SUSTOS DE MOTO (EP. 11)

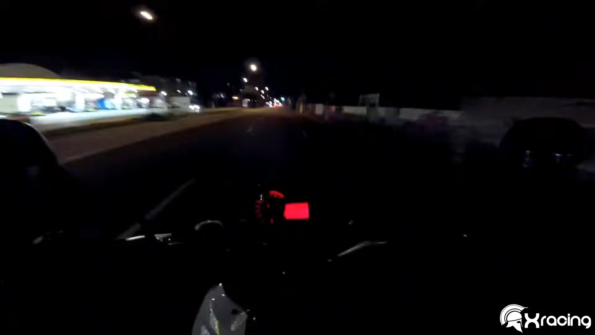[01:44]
Parece uma serra elétrica, roendo tudo, olha lá. Olha lá. Você acha que ele... Aí, ó.